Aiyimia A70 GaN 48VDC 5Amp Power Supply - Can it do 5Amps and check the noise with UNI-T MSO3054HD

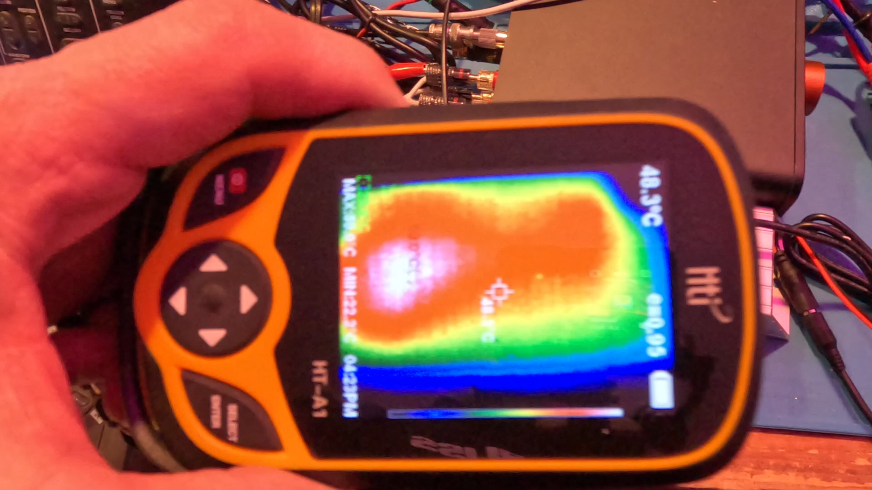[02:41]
hot spot there's looking through the plastic okay so if I flip it over I mean when I fill it I could hold it for
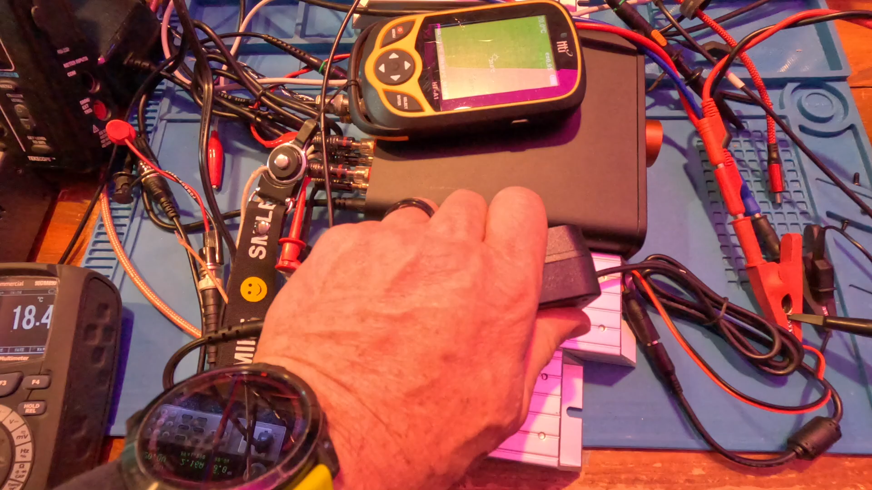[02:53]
a long time I mean it's not hot at all it's not you know that temperature around 60 C where
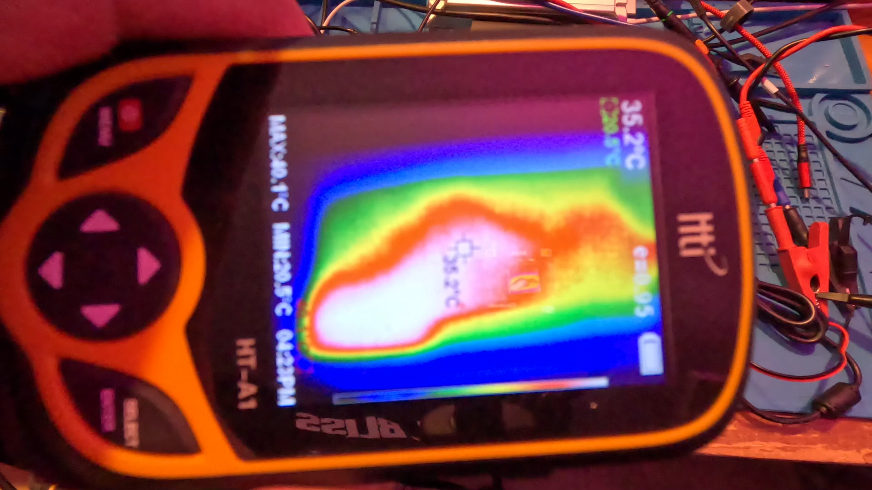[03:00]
you can't hold it very long so I see some temperatures around 49 maybe 51.8 so
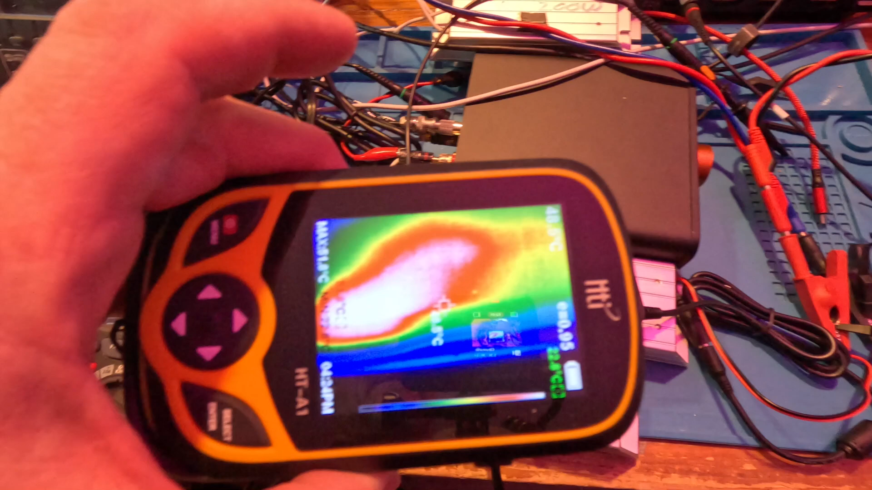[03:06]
maybe it's because that was on the bottom and it was running hotter because of that so yeah
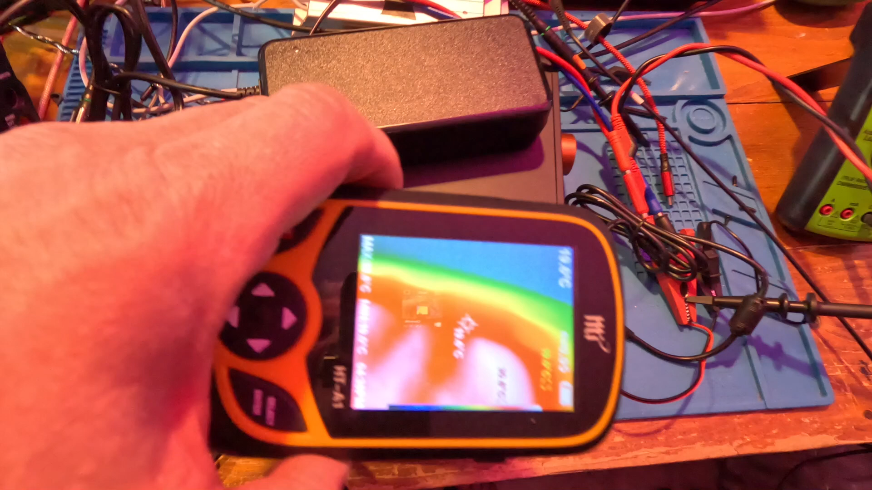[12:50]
amps what do we see 57 c so
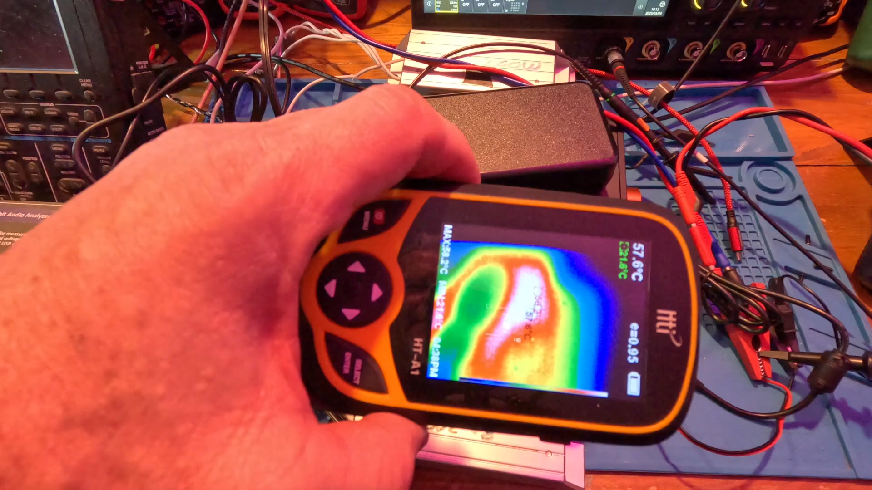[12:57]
57 c and everything's been fine